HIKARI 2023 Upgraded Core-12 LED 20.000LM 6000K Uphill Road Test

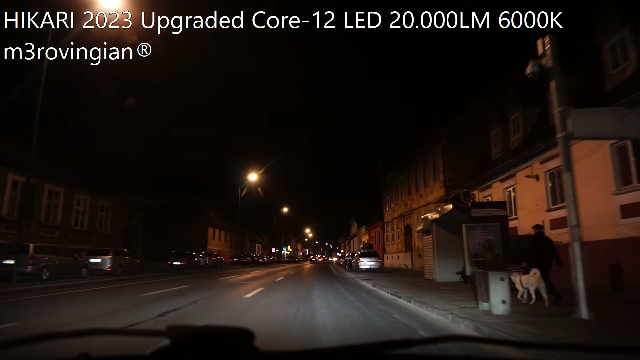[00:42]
exposure in such a way to replicate their light as close as possible to to reality at least what I am seeing right now on the screen of my camera resembles as well as possible the
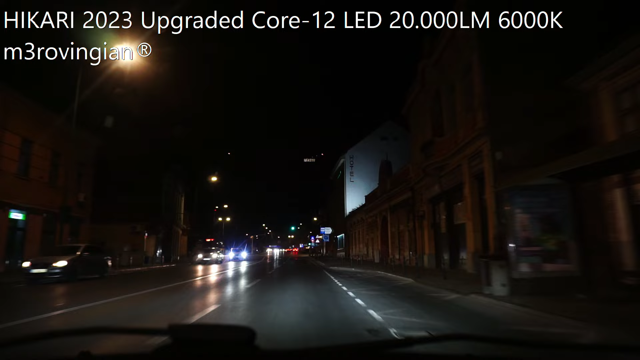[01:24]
minus one point three in the exposure so just to give you an idea usually I recorded the exposure on zero so they were looking way better than